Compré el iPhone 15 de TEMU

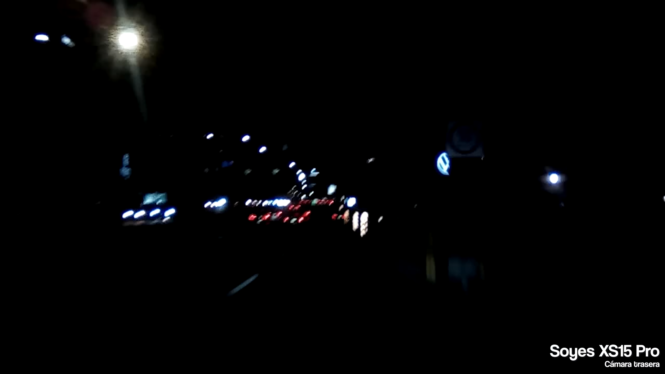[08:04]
Aquí estamos paseando de noche por San Pedro. Definitivamente no se ve gran cosa y se pierde demasiado detalle. Aquí estoy intentando grabar algo dentro del restaurante al que fuimos.